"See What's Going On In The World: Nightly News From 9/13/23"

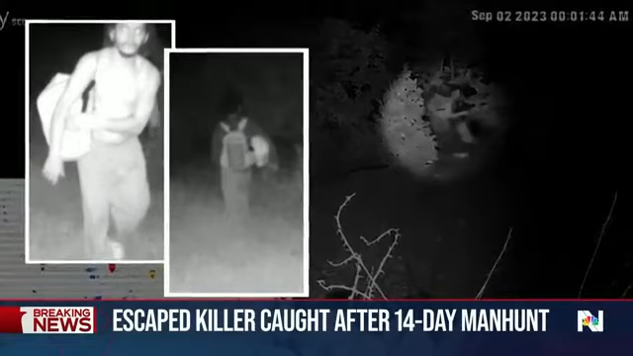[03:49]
He was spotted multiple times over the next two weeks, including this doorbell video where he tried to get in contact with a former co-worker.